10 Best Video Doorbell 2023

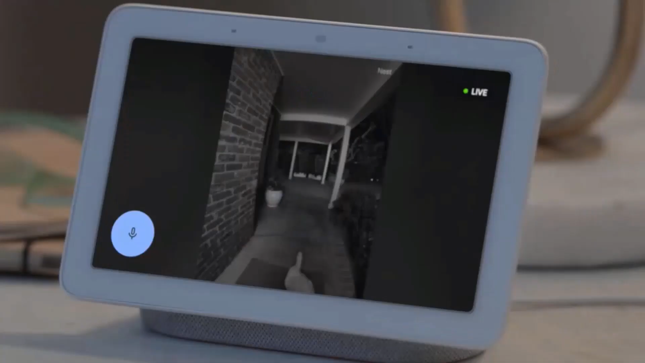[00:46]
That said, we still found the footage recorded during the day and at night was clear, and the battery operating means it's far easier to install than the Nest Hello 2, while the facial recognition is just as effective.